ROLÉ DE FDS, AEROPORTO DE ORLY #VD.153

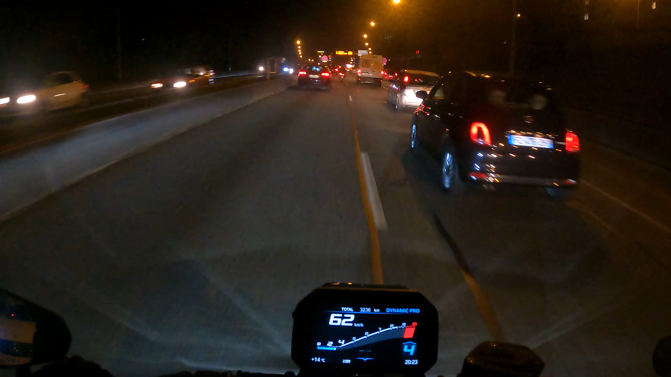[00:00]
Salve, salve, galerinha, mais ou menos. Então, bora lá nos embalos de sábado à noite. Ou seja, Paris sempre movimentada. Isso aqui nunca para.
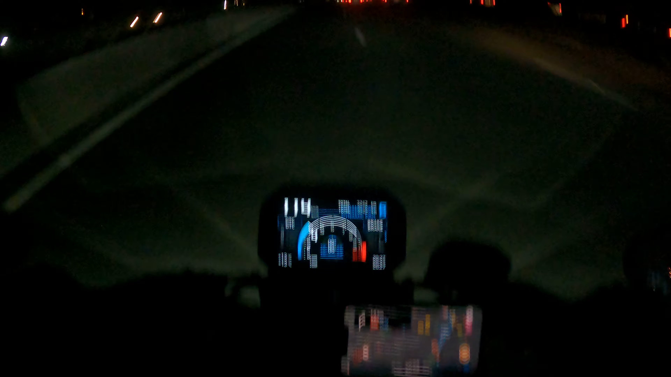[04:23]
Sair da frente desse caminhão um pouco. Não gosto de ficar muito à frente de caminhão, é foda.
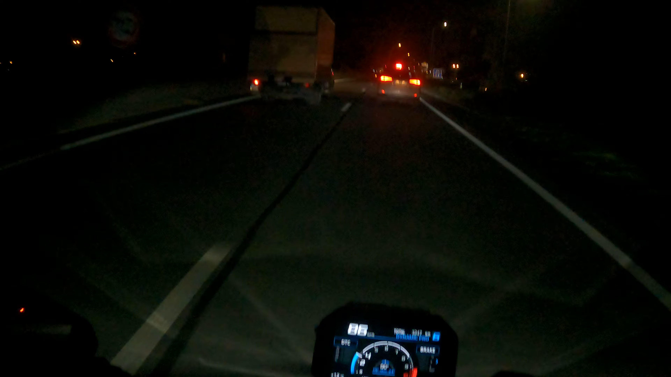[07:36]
a região do aeroporto. Eu vou passar de frente ao aeroporto agora. Para quem chega em Paris, normalmente chega por aqui, ou se não por Charles de Gaulle. Esse aqui é o Orly.